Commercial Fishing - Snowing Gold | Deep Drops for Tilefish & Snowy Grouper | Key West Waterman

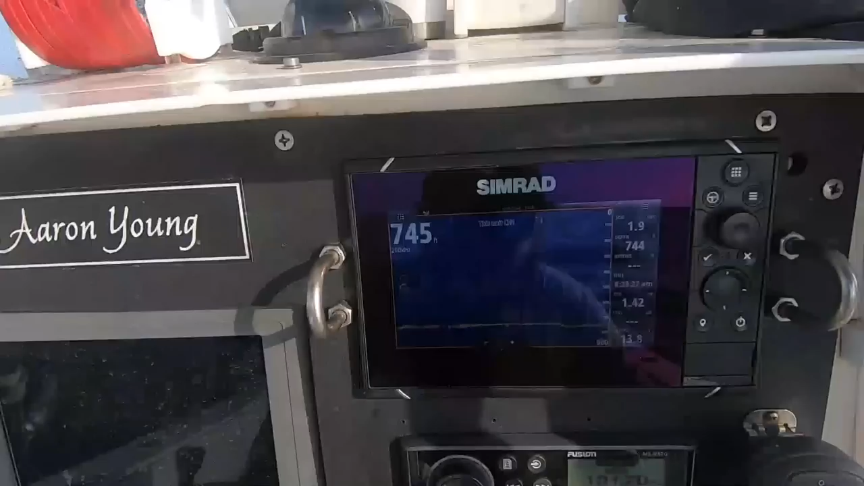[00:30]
So golden tiles, hunting similar bottom as the snowies.
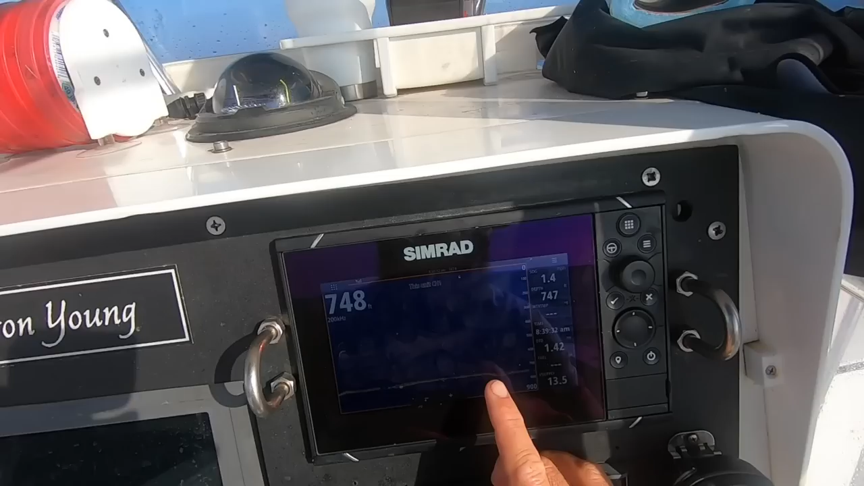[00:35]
This is about a 30, 40 foot ledge right here. Just kind of coming up and bouncing over the top of it.
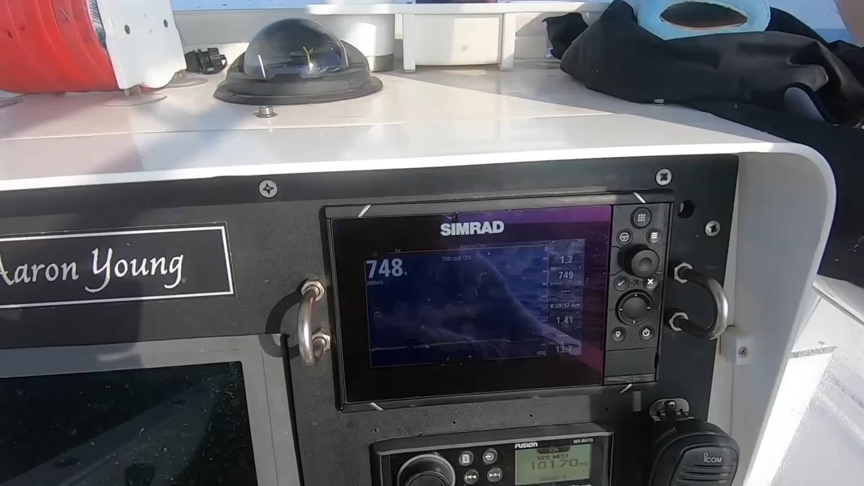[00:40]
I find them all over, just like snowies. There's not much difference of it in the bottom that I see them in.
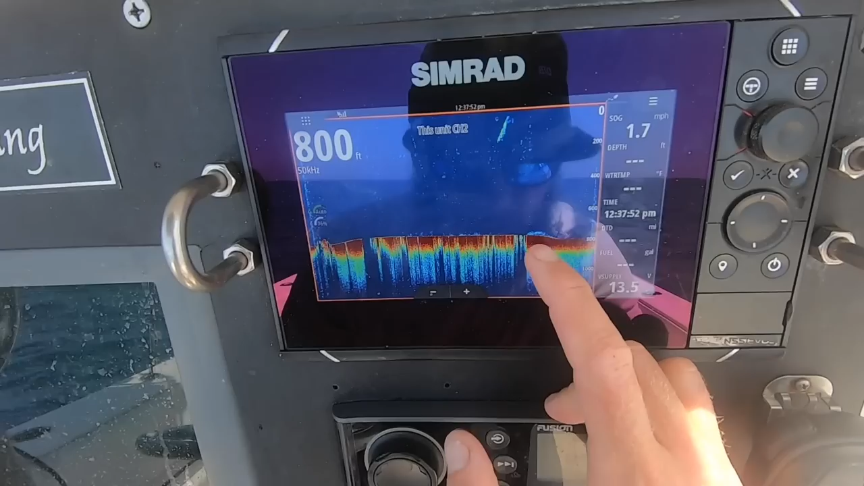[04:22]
On screen: speed 1.7 mph
You can see big bunch of life and a nice roll right there.
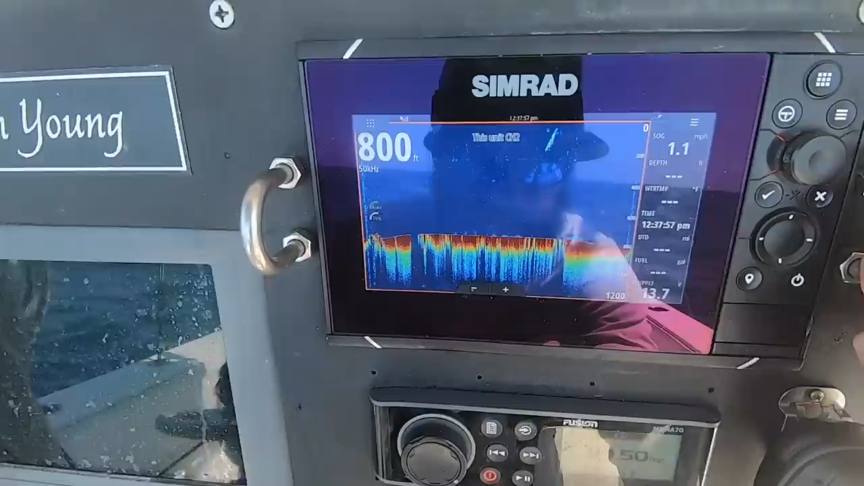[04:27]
So I'm gonna try and hit that next time if I can.